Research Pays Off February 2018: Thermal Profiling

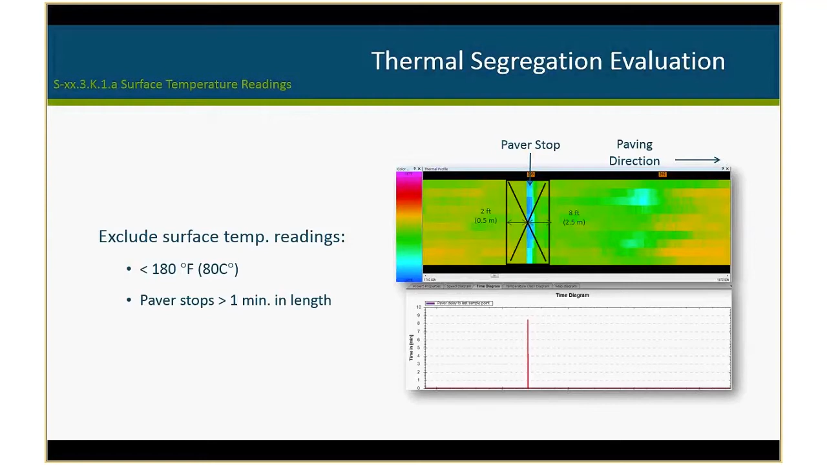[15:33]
If we're going to just leave it solely addressed in the ride spec or if we need to put something in the thermal spec. Most of you are aware that does get tricky trying to put paver stops into your thermal segregation analysis of what criteria one would use for that too. We do require the removal of the cold edges and from lanes or echelon paving and ride brackets. So in VEDA we do have statistics that Bruce Tanquist helps us with here at the state to allow for a cold edge and the ride bracket to be removed. So we do require that also. So here's an example here where they were paving. You can see it's an echelon. There's a paver up above.
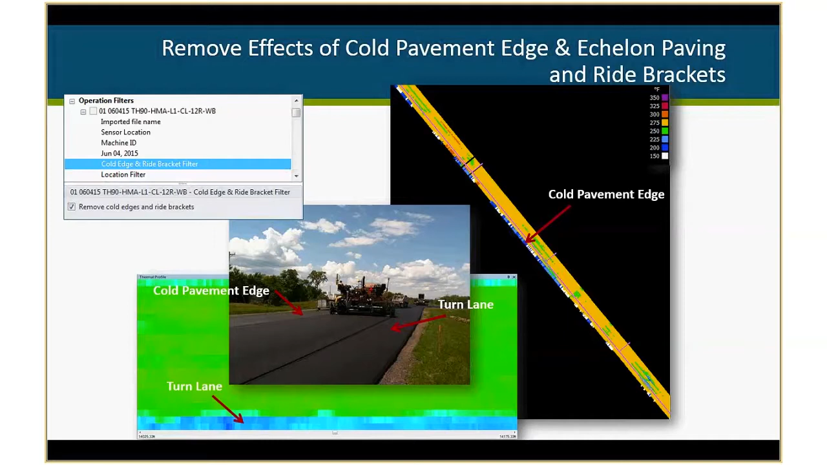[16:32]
So because it is hard to get those sensors, the scanners go all the way out to the edge perfectly, and we don't want our contractors insetting it a little bit where we are missing those longitudinal joints. And so we would rather have a statistic to remove any of the adjacent material that might be captured with it. And here's just a picture of ride. So most of it you can see here is a bracket used for ride here.
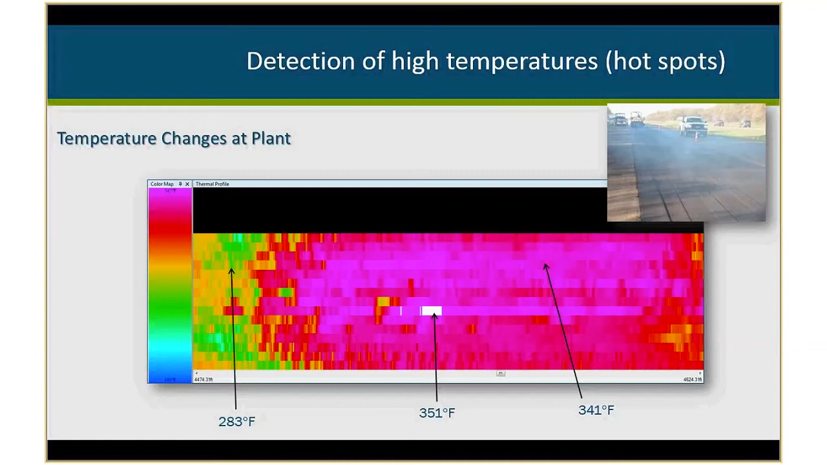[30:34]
We're also able to capture that delivery method. So here's an example.
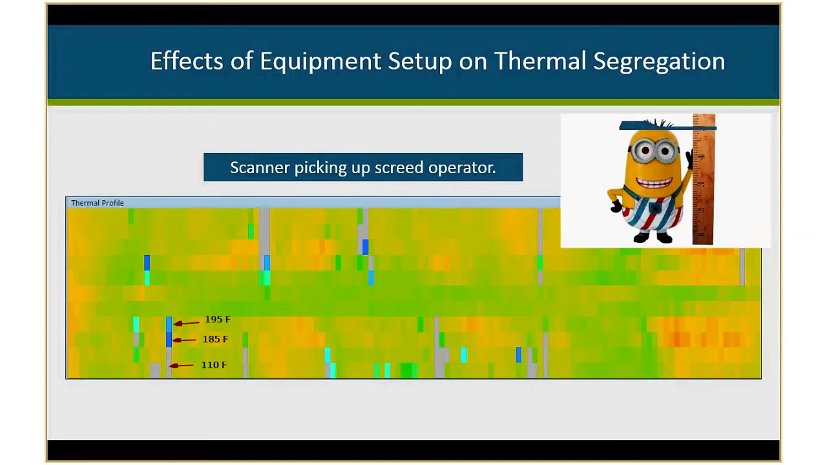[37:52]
So for this case here, they weren't able to modify where the bracket was welded on there for the scanner just because it was a rental paver. But they did have their individual move a little bit, so he wasn't getting picked up with his tall stature on the scanner. So just kind of another reminder that that information does get picked up in it. And it's not always removed, so it could affect surface measurements and your thermal segregation, even though it's an innocent thing.
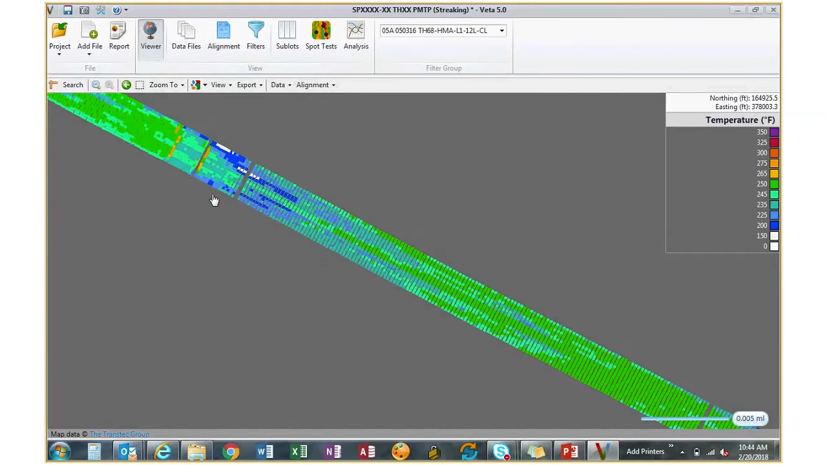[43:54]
So some people don't have alignment files for that. So then you can use the roadmap view if you want just to kind of get a general idea of where you are within the project here.
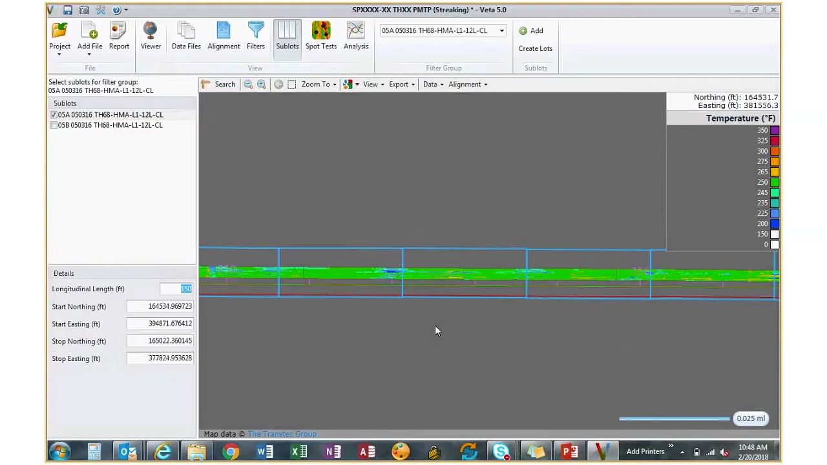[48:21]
And so you can see we have it already drawn in here. So you can see all of our sublots. And so we are able then to cut the data with these 150-foot sublots to analyze and get statistics for each of these.
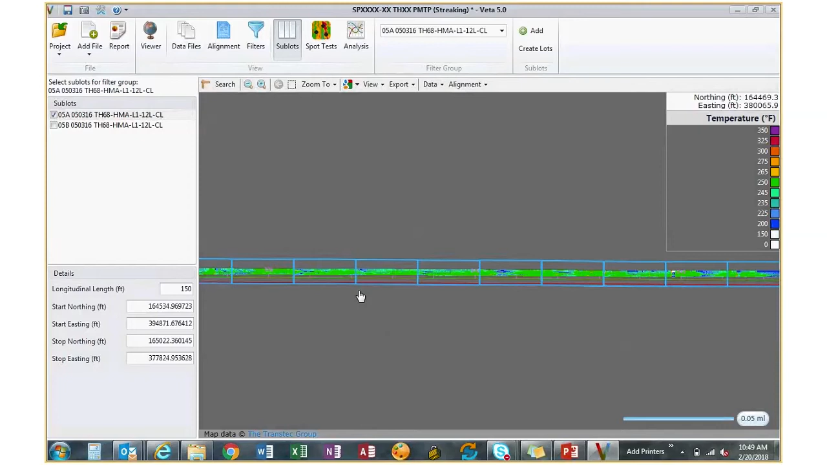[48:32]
And, again, you can zoom to the first location if you're wanting to see where that pin is. So this is another thing we have automated. So originally we had to click on the map to be able to add the start and end limits.
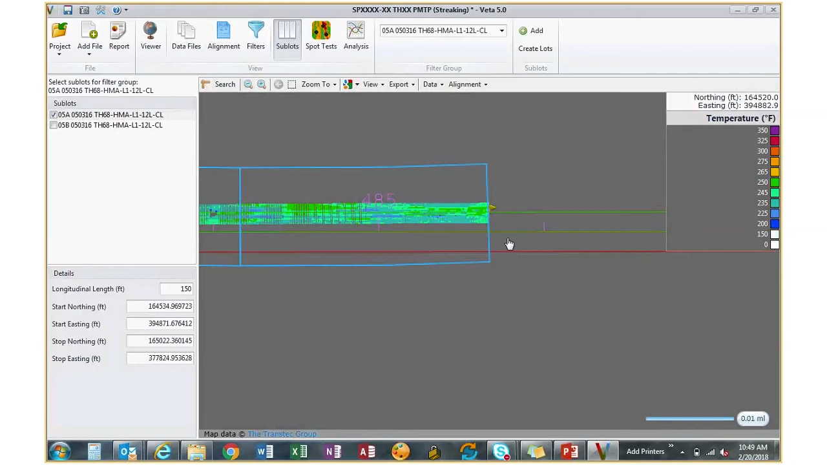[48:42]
And so we do have that automated with this filter group up above. So it automatically will select your start and then create the sublots for us so we don't have to do that. Spot test, I don't have any in here right now.